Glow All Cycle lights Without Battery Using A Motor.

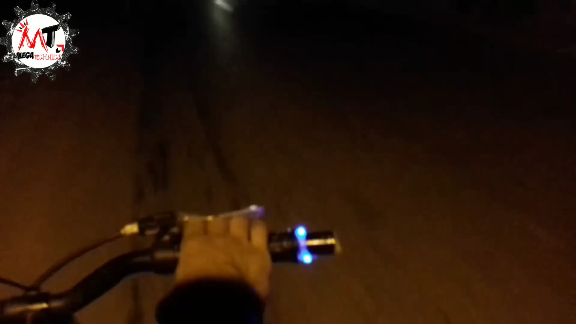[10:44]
तो friends इस तरह से हमारी यह light जब हम cycle को चलाएंगे तो जलेंगी और यह हमारी फ्रेंट लाइट्स है
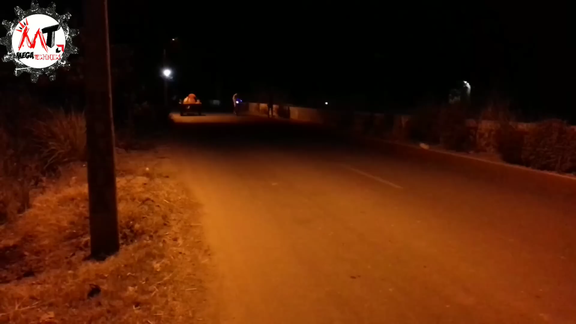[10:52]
तो friends फ्रेंट की light हमारी इस तरह के से जल रही है